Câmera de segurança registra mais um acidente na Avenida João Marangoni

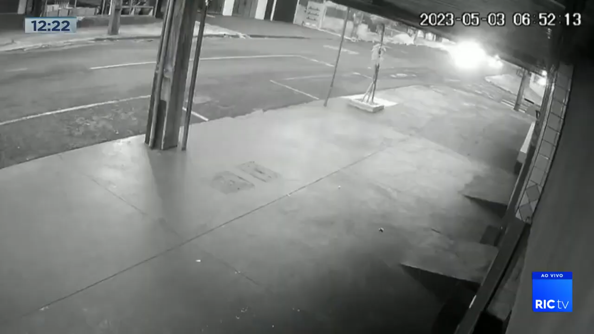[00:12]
Uma câmera de segurança registrou o momento desse acidente ali na cidade.
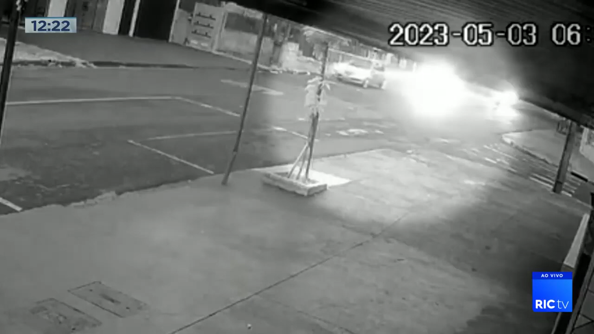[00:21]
A gente vai vendo aí que o acidente foi entre um carro e também uma moto. O carro foi fazer essa conversão ali à esquerda no momento em que a moto acabou batendo ali, meio que na lateral, meio que na traseira do veículo.
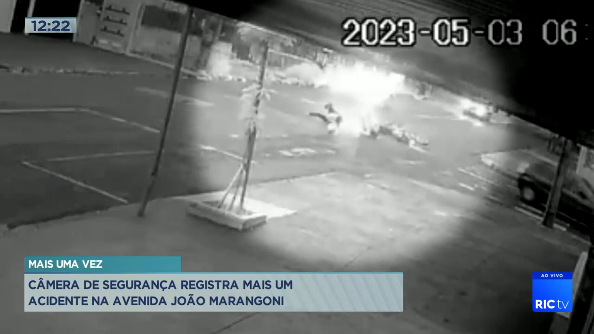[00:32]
Inclusive, pelas imagens, é possível ver que as vítimas que estavam na moto ficam caídas ali na avenida até a chegada do corpo de bombeiros.
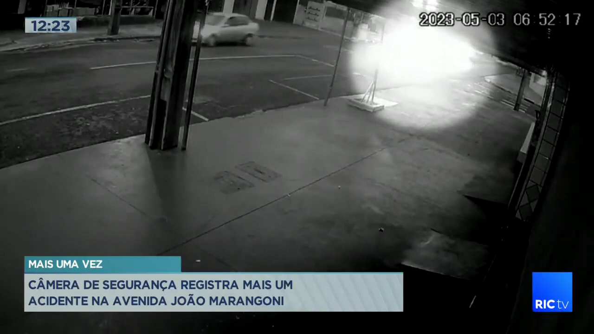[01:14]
E o veículo foi entrar na rua que corta ali. No que entrou, pegou os motociclistas que vinham ali, como se fosse apodando o carro pela sua esquerda. E realmente é mais um acidente na Avenida João Marangoni. Ô, meu povo, o pessoal tem que olhar um pouco no retrovisor. O carro da gente tem um tal, um objeto assim por lá de fora, uma asinha, que chama retrovisor.